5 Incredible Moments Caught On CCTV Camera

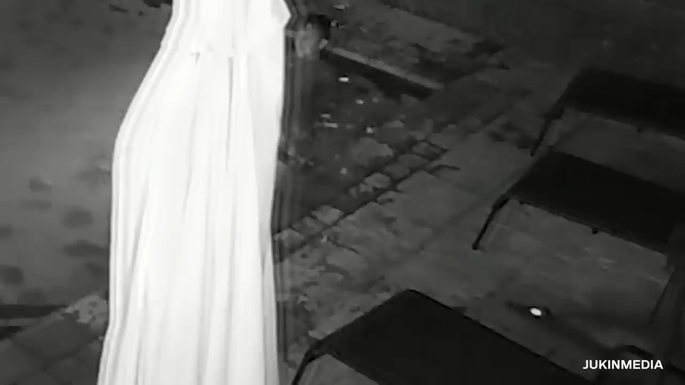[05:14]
forcing the crocodiles to find new water sources.
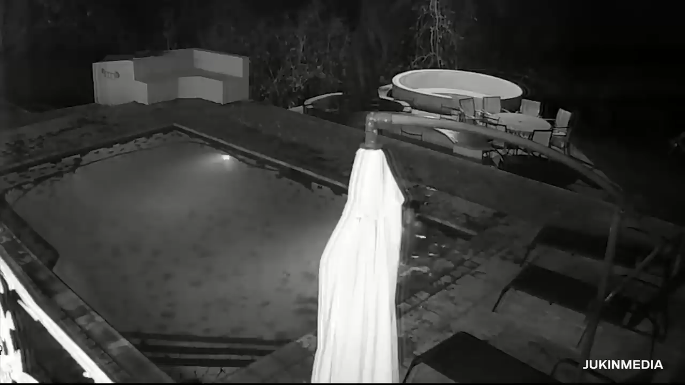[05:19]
At the start of the video, we see Brendan and Amelia minding their own business in the pool. Nothing seems out of the ordinary. Then, a crocodile can be seen slithering across the concrete and slipping into the pool. The croc lunges at Amelia, and Brendan jumps out to safety.
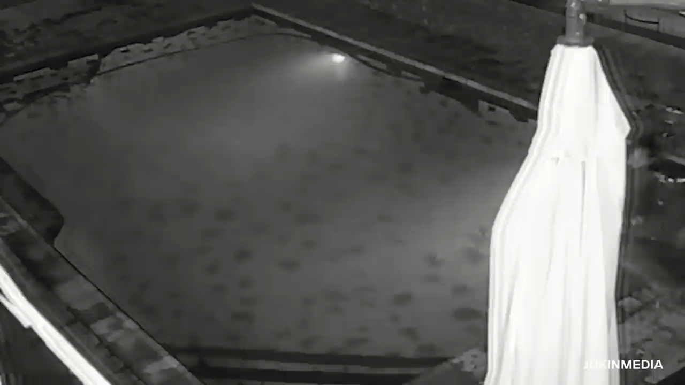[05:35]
Another friend runs in as the croc snaps at Amelia, but she fends it off and tries to get herself to safety.
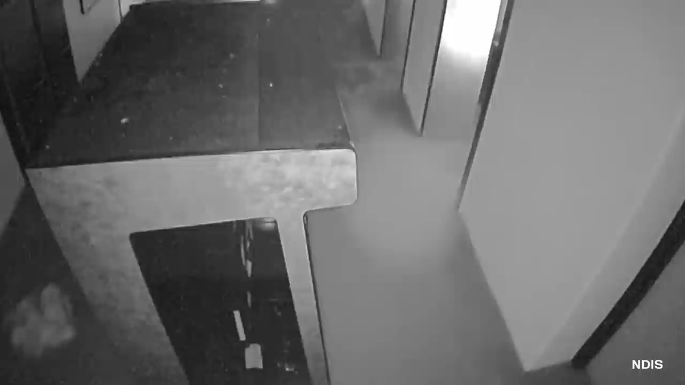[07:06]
The doors are no match for the mighty floodwaters as they fill the cafeteria up near the tabletops.